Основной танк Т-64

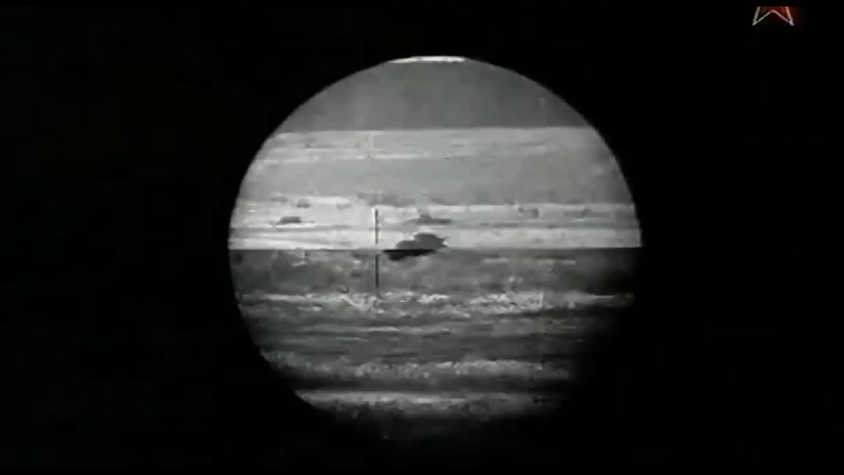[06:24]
определить и ввести в прицел дальность до цели. Поправка на собственное перемещение танка происходила автоматически, за счет специального вычислителя.